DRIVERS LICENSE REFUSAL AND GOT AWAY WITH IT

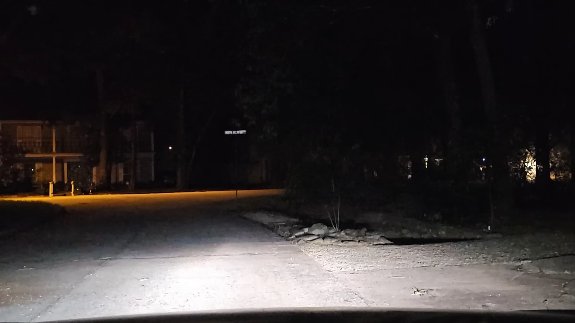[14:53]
Unmuting. It is 1:52, June 10th. Body cam is stopped. All right, let's go. Oh yeah, look, the other deputy's right there. He's like, I'm gonna go do traffic. Look at him. Mm-hmm. Oh yeah. Where I go, right? Take a right. Oh God.
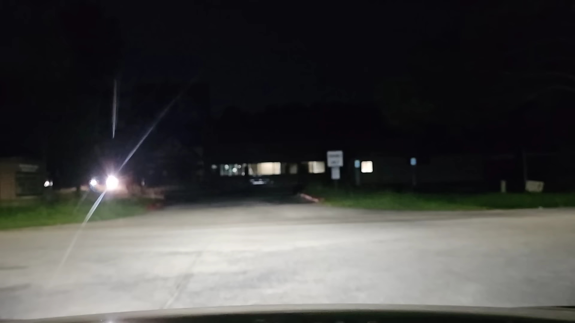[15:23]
GPS is out of here. Let's go. Go. They're gonna try to pull us over. Fuck. Get the fuck out of here, dude. GPS is out of here. I know where we're at. Just go straight. Slow down. You got a curve right here, and there's a trailer.
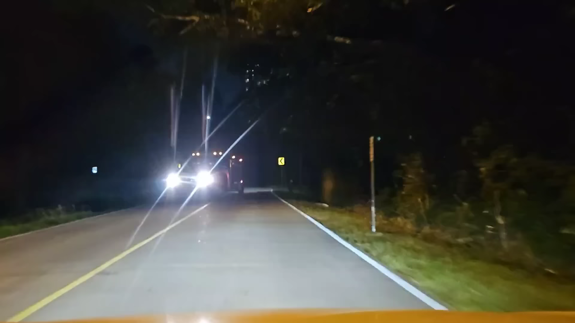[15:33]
Fuck, they're behind us. There's no turn signal right here. It's just one. I'm just being careful.